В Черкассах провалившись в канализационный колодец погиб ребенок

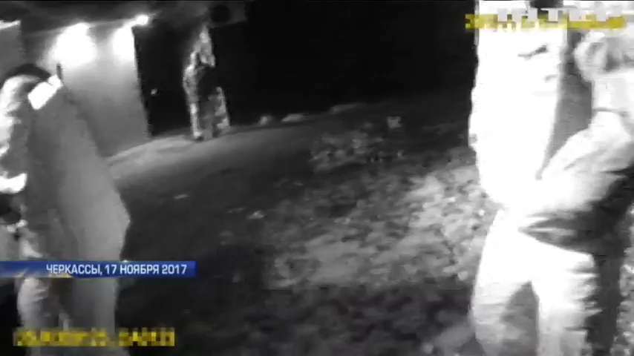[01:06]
Это видео спасения шестилетнего мальчика, который в минувшую пятницу упал в открытый канализационный колодец в Черкасах.